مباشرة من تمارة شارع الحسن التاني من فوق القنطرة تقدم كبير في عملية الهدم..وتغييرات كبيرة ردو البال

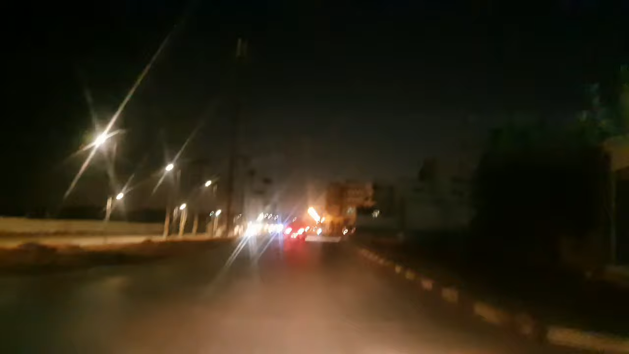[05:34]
هاد اول لي. لأنا ولينا كان ورهن رائسة الشارعة ديال شارع محمد الخامس. استقاطع مع الشارع موليع لي الشريف. ومع الشارع موليع رشيد طريقة عامرة. كين الرجال الامن في الجميع. المادارات. شو جميع الن وقعت لكي فيهم مفترق طرق